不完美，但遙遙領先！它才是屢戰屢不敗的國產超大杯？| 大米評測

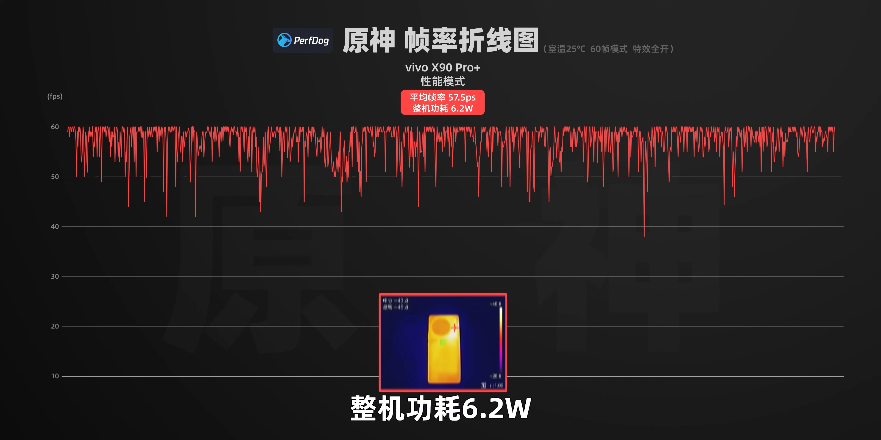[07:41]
5帧整机光是6.2瓦机身最高是45.8度总体游戏表现相对首发阶段暂时还没发现负优化的情况像
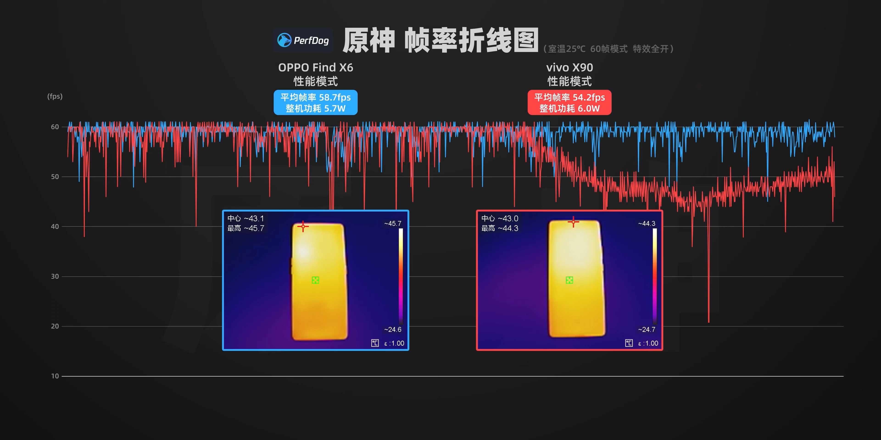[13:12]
当然游戏这款同样是天机9000今年X90调的是不如犯了X6的这方面蓝场也需要加油才行中背更强意味着留给大背超大背的卖点